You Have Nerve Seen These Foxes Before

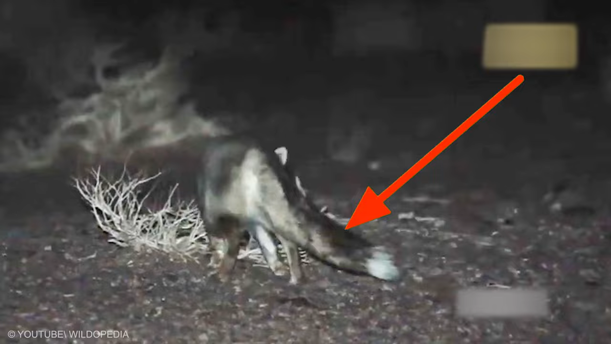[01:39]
nearly equal to the length of its body. The body is brownish-gray, fading to light yellow on the belly.